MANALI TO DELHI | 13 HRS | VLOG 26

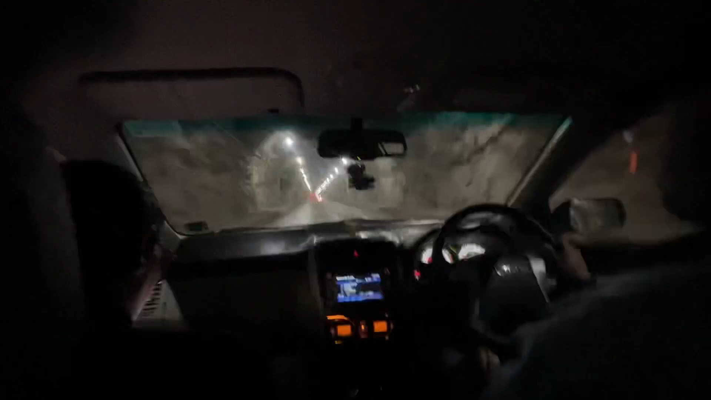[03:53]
तो काफ़ी मतलब एकदम पत्थर वत्थर है, पूरा डार्क है, अच्छा खासा डार्क है, एंड लंबी है, ठीक ठाक लंबी है। इस टनल का नाम है ओट टनल, ठीक है, ओट टनल।